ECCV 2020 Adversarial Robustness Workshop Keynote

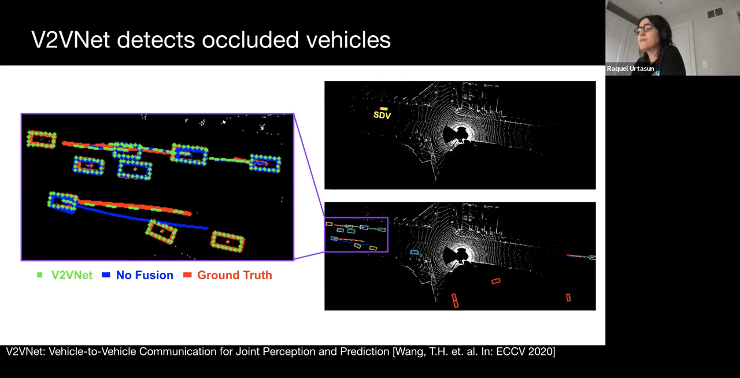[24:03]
All the green boxes where B2B all the green boxes where B2BNet detects vehicles are missed in this single vehicle case. Here B2BNet can detect a high speed vehicle behind and that's way before performing a lane change. B2BNet pushes the perception and prediction performance even further allowing for even higher operating speeds while simultaneously providing safer and more comfortable driving.